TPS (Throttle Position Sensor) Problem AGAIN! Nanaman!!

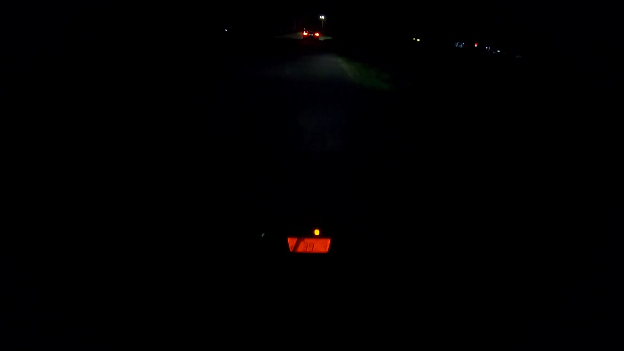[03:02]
RPM na parang pumupugak At nawawala ng power So It varies eh Minsan Nasa 6000 RPM Tapos parang pumupugak na Ayan o Pero kaya pa naman May uwi ganyan Pero iniindicate niya sa'yo Yo, may problema yung motor mo Check upin mo 8 blinks siya Ibig sabihin yung problema yung TPS mo